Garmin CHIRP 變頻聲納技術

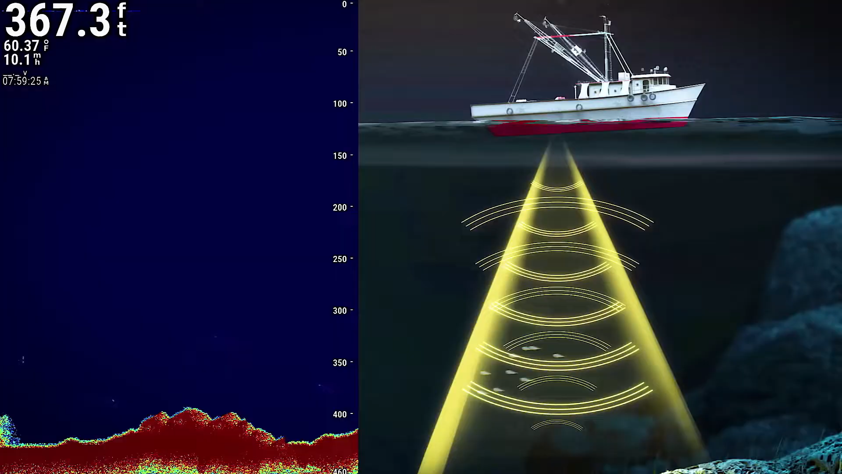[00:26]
On screen: depth 367.3 ft, water 60.37°F
A fish finder emits ultrasonic pulses from a transducer. When this pulse bounces off objects in the water, such as fish, plants or the seabed, the echo is received by the transducer. This signal's depth and intensity can be displayed as a sonar image on the screen of the fish finder.
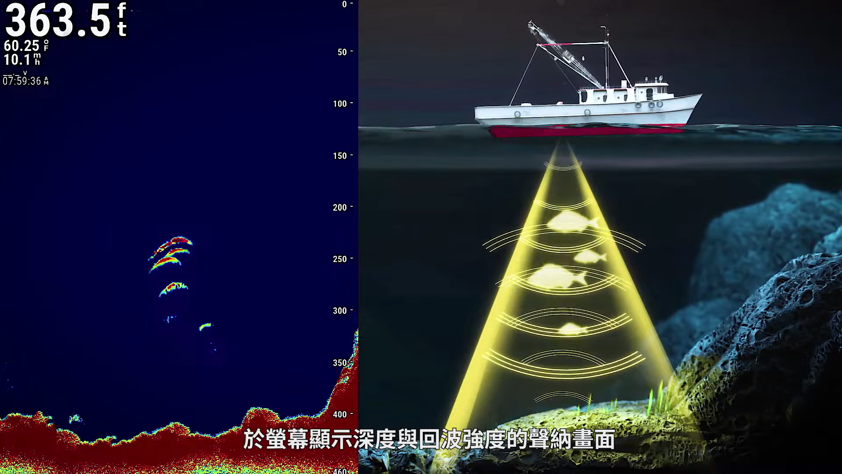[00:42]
On screen: depth 363.5 ft, water 60.25°F
How do traditional sonar and Chirp sonar systems differ? Traditional sonar transmits at a set frequency and produces an image of limited resolution when it strikes an underwater object. Fish finders that use traditional sonar produce an image that is relatively indistinct. Chirp stands for compressed high-intensity radiated pulse. Chirp sonar devices emit a composite compressed pulse at multiple frequencies,
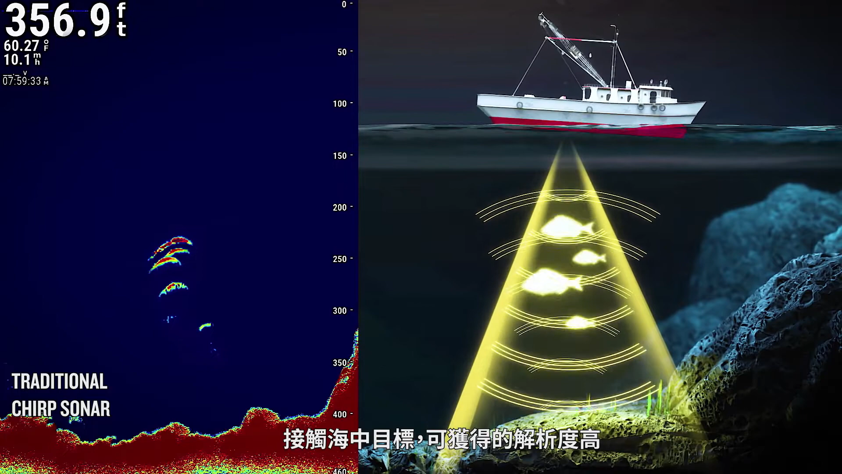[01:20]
On screen: depth 356.9 ft
which produces a high-resolution image when it strikes an object. Using Chirp sonar, distinct images of the underwater terrain and fish schools can be seen on the fish finder.